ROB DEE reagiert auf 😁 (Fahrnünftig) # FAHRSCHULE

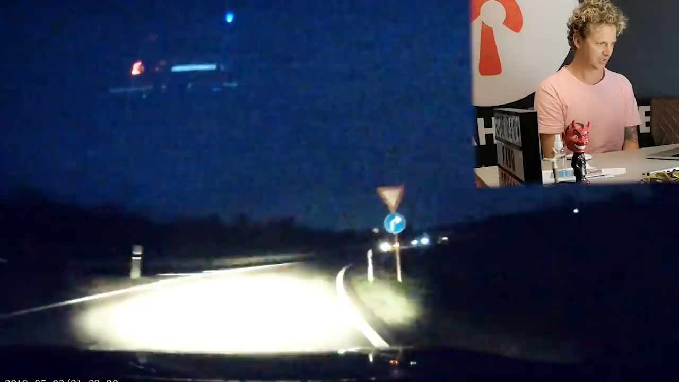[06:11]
Nee. Wow! Da ist einer wohl. Da läuft einer wohl nach Hause. Automatisches Bremssystem LKW.
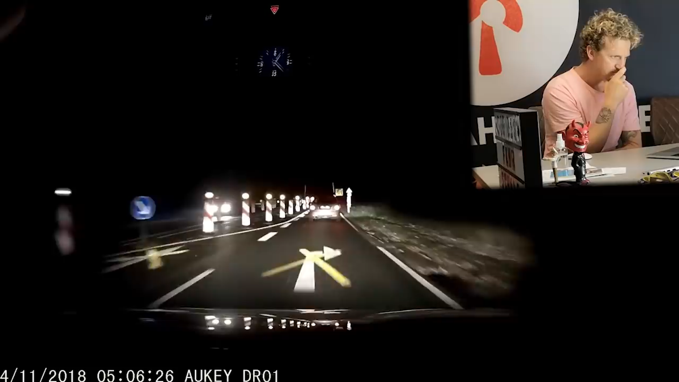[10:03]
Baustelle, ist gut. 30 kann man machen. Jetzt. Manchmal sind diese Linien einfach ein bisschen verwirrend. Ich schätze.